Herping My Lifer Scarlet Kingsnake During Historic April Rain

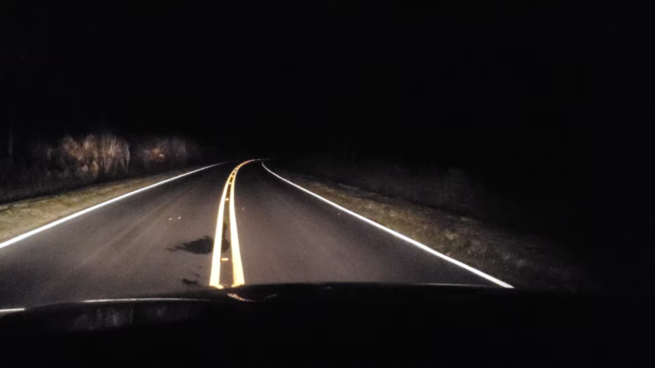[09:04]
So, this is kind of what I was referring to, the southern toads. These dots you see on the road, these are all southern toads, and we've already found a few in implexus. So, they're just chasing after each other. There's one right in the white line. So, this is going to be, see if I can get it. So, I'm, like, going over him. But, yeah, I've had to do this on several occasions. I mean, there's already another one that's right up here. So, that's a toad, that dot right there. So, yeah, that was only a few of them.